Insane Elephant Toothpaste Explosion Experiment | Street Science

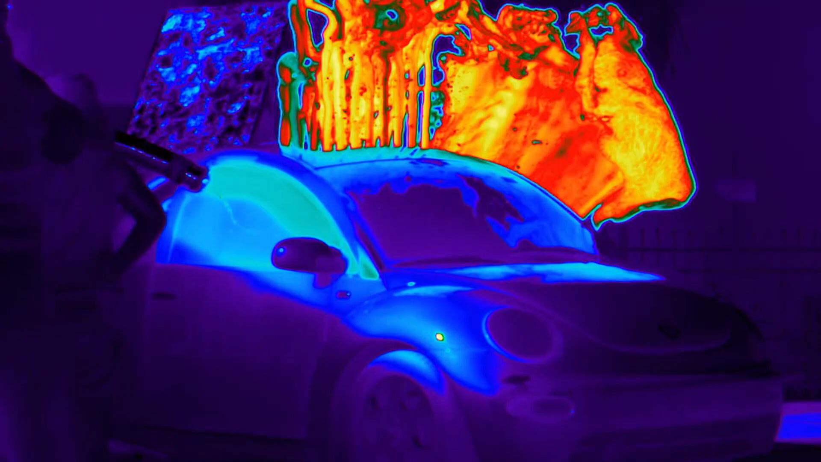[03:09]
Darren is using a FLIR thermal cam so we can see all the heat being produced from the chemical reaction.
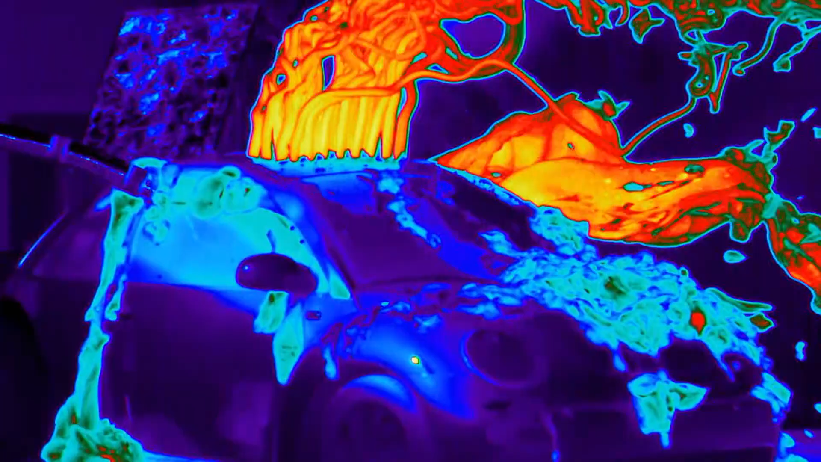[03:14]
FLIR stands for forward-looking infrared.
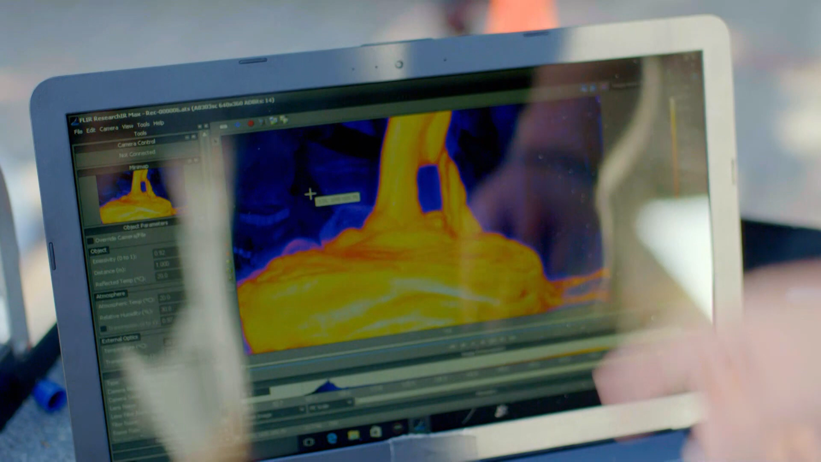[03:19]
The camera detects infrared energy, also known as heat. Each color represents different temperatures.
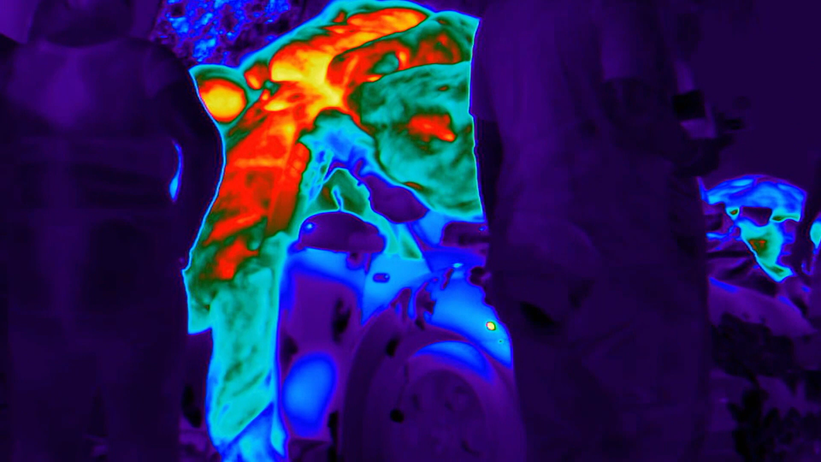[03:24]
In this case, red is the hottest and represents 190 degrees Fahrenheit.
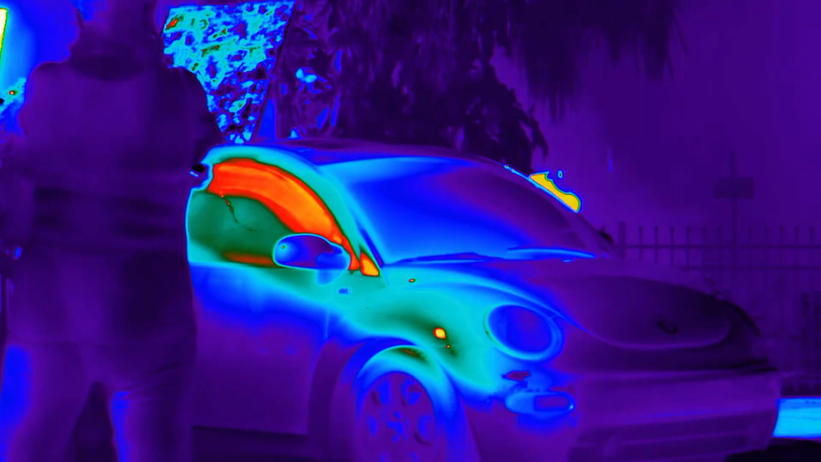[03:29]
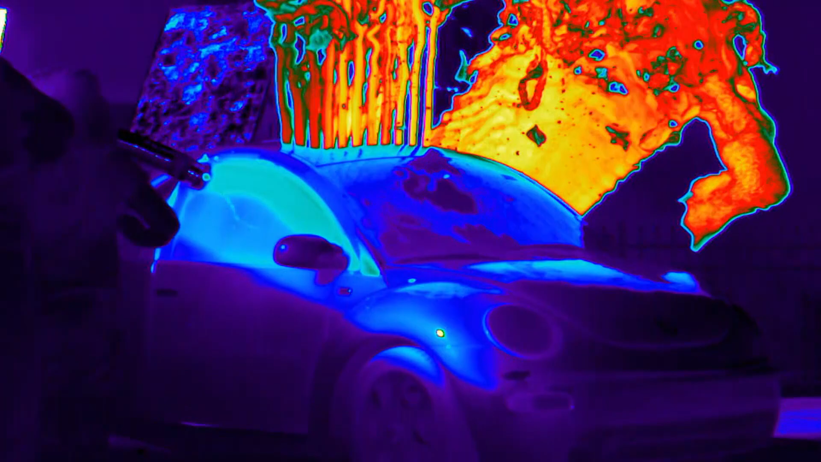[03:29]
When it shoots up, it's crazy how dramatic the difference is.
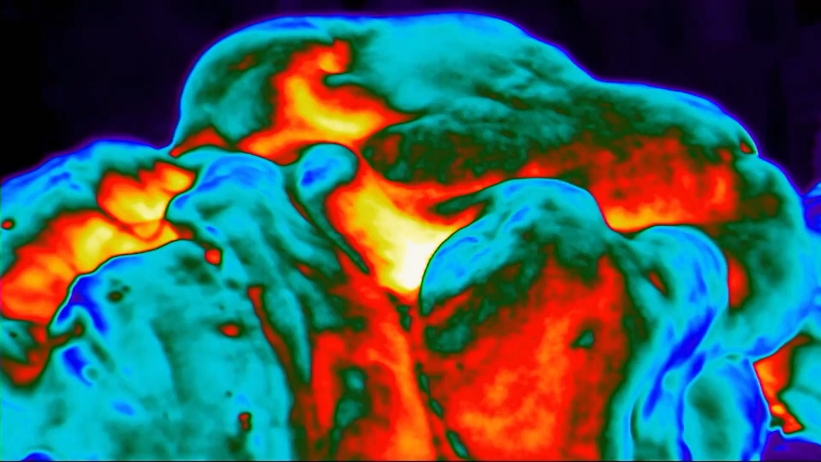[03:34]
It looks almost like lava, and it has a very similar way that it kind of folds over.
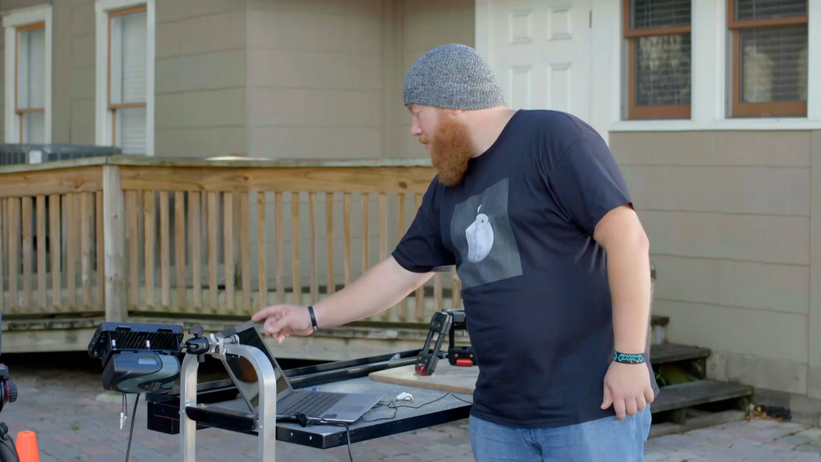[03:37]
What's even more interesting, though, is that as it comes up,
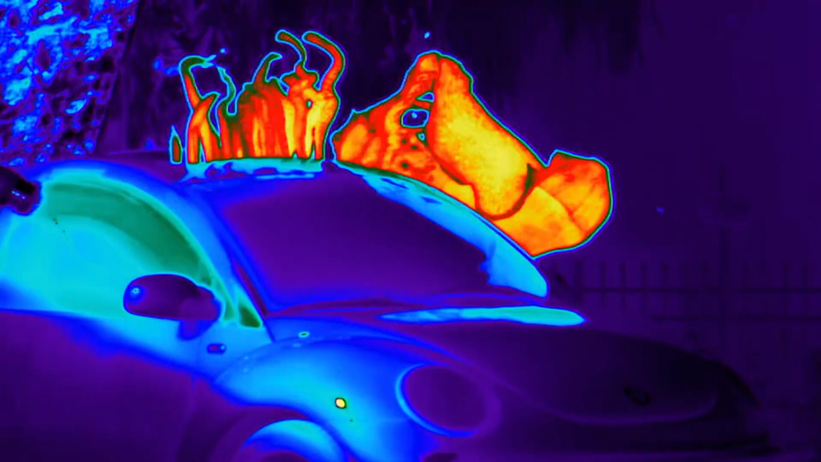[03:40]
it's looking like it's around 120 degrees,
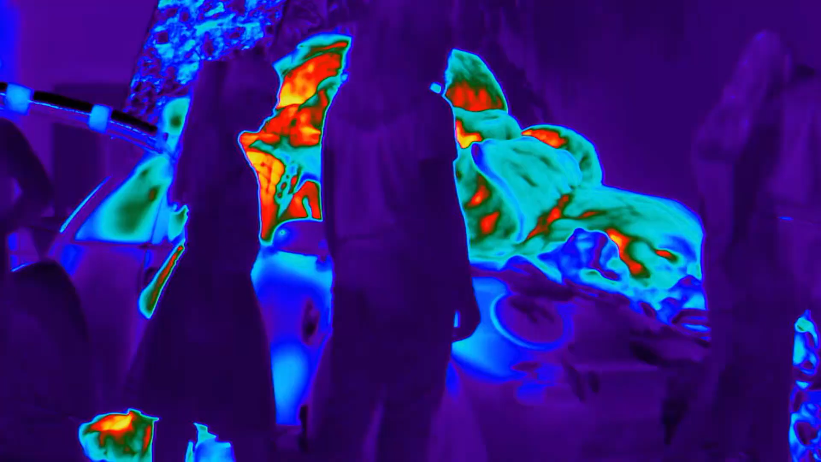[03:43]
but as it lands around the surrounding area, it's like 190 degrees.
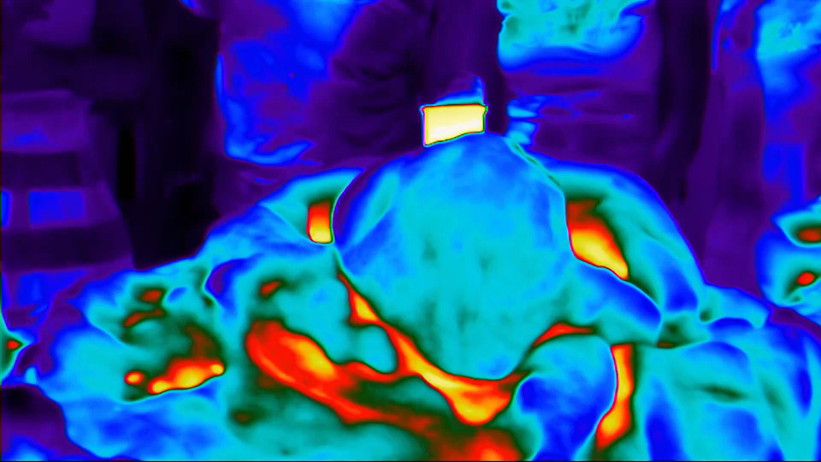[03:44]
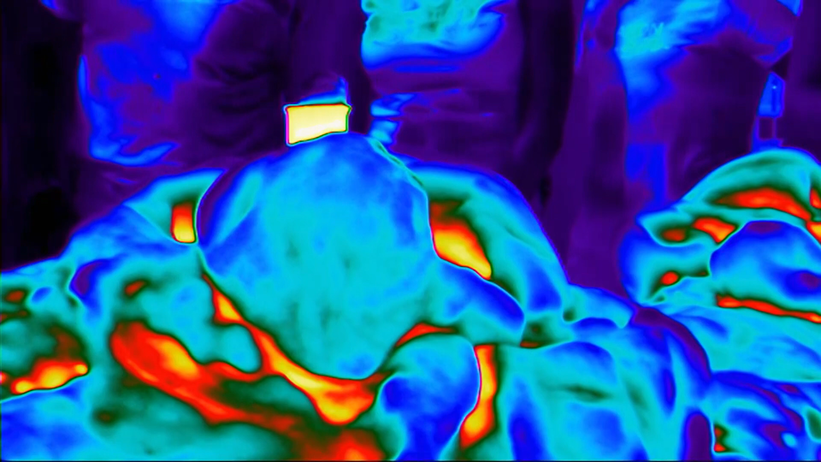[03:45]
It's almost like as it accumulates more and more, like the heat is just trapped in, and it just accumulates to being much hotter temperatures.